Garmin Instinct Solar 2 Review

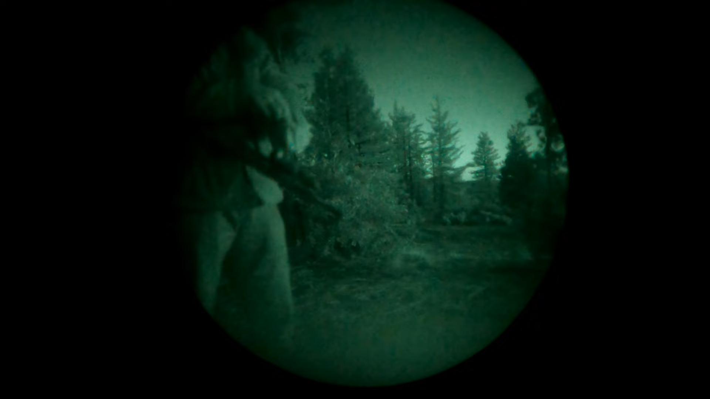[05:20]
putting this in stealth mode thinking that's not going to be seen well you're wrong
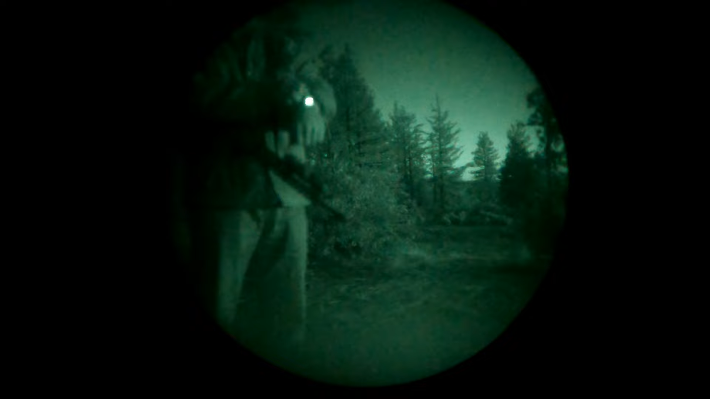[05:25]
you're going to have to put it in night vision mode or you're going to have to manually go turn